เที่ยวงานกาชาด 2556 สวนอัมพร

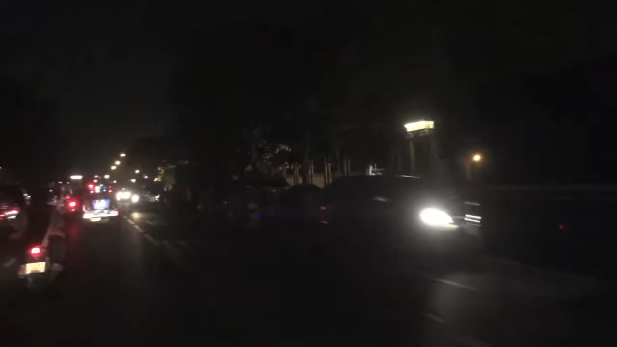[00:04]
com นะครับตอนนี้ผมอยู่บนมรถไส์ ซ้อนมรถไส์ มาจากหน้า สวนสัตว